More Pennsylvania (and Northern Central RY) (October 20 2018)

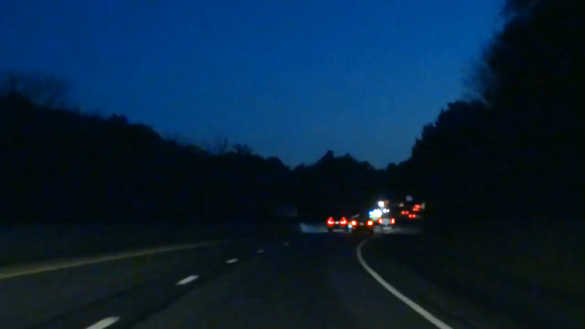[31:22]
It's now a night odyssey. Not as much traffic here though. South of York. What's that with all the flashing lights? Take evasive action. action. Something. And now cross it back into Maryland.